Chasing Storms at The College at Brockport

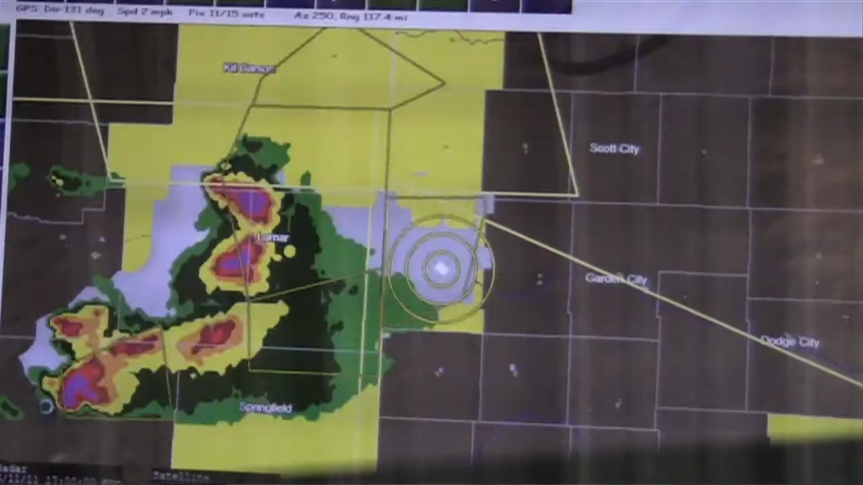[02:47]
like bow echoes and hailstorms and things of that nature.